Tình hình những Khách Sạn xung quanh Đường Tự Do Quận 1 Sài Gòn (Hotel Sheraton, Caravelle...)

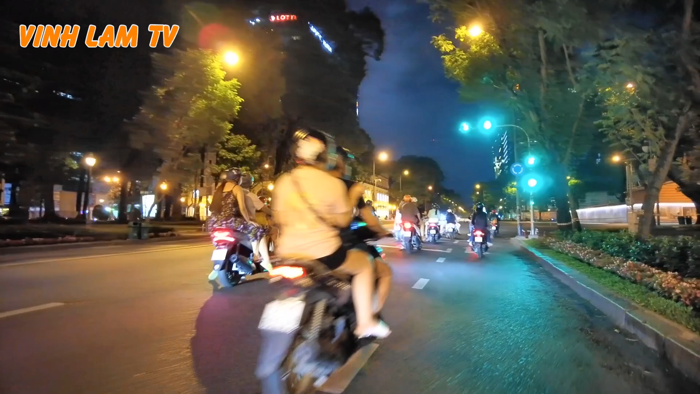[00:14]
cũng là Lê Dũng ngày nay là đi thẳng con đường này là theo hướng này theo hướng camera ta sẽ đi về Hảo Cộng viên Sài Gòn Sở Thú Sài Gòn và hôm nay mời các anh chị chúng ta cùng đi một vòng cùng đạp xe một vòng con đường tự do cũng như là đường đồng thời ngày nay để xem những khách sạn những building những shop quần áo những trung tâm thương mại
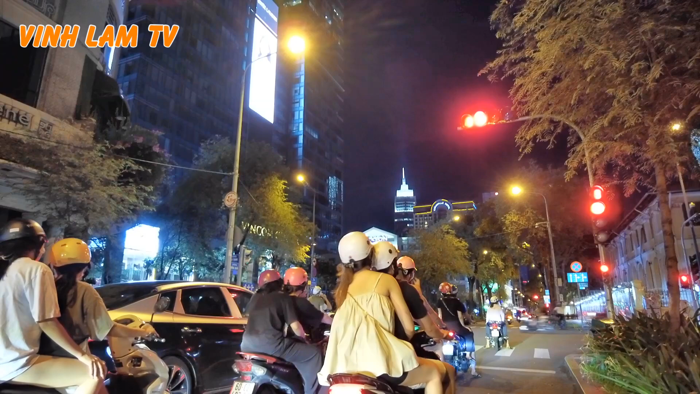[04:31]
ngày nay thì các khách sạn đồ cũng tê liệt hầu như là không còn khách sạn nào hoạt động luôn á ở đây giao lộ gia lông giao lộ gia lông với lại tự do mấy trung tâm thương mại vinh cơm cũng đóng cửa luôn rồi bắt tình